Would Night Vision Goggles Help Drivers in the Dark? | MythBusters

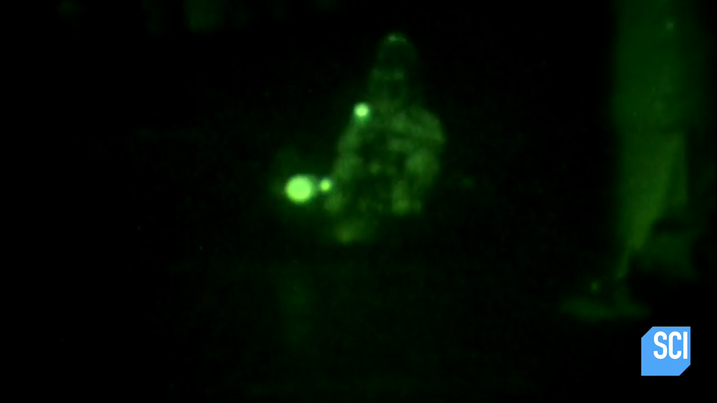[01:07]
So, can technology work where the human eye fail?
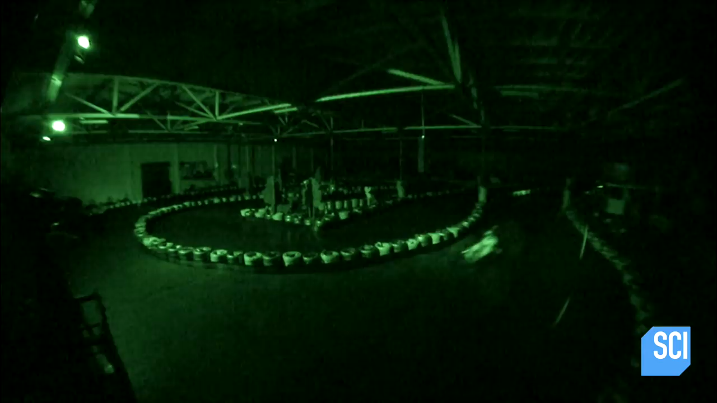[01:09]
Tori's first few laps are fast and bouncy.
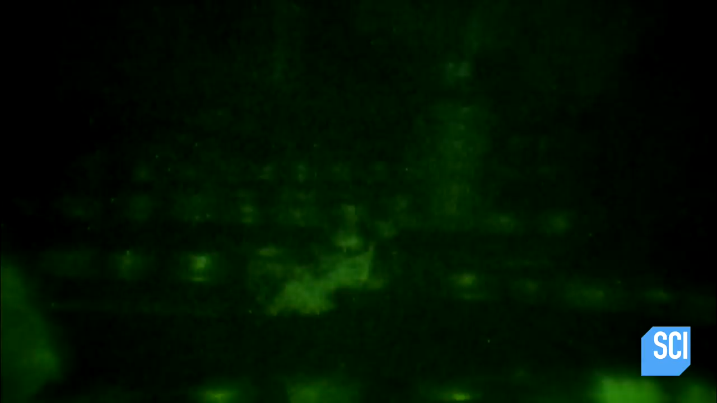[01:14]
Seeing is not a problem.
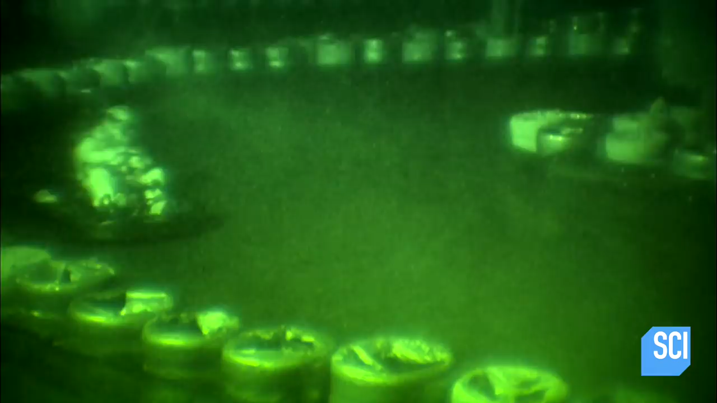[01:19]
Being able to judge how far you are from objects or seeing around you, that is the problem.
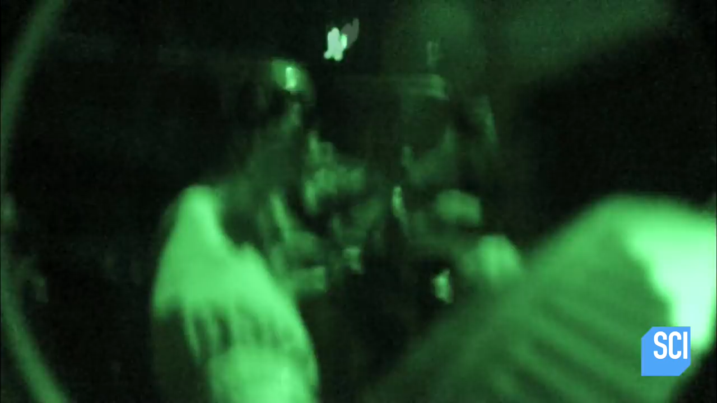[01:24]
I mean, it is truly tunnel vision.
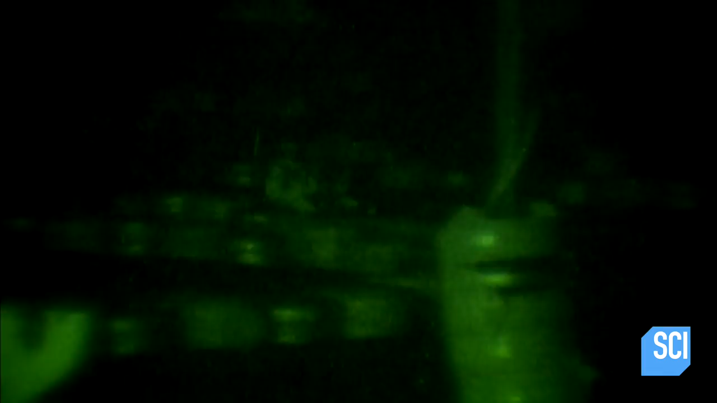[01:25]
You have no depth of field. You have no peripheral vision.
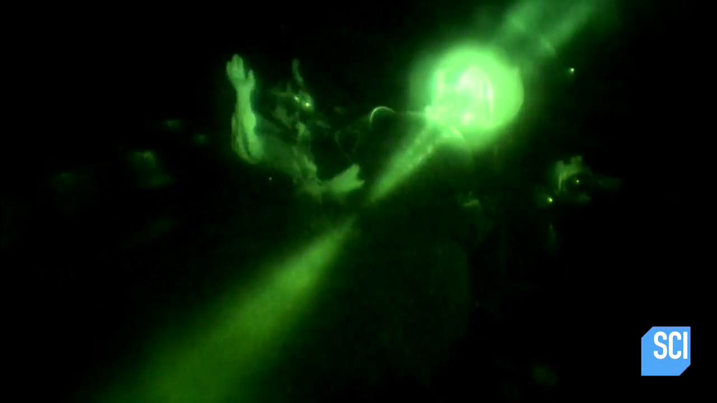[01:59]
I mean, you can drive with the night vision goggles.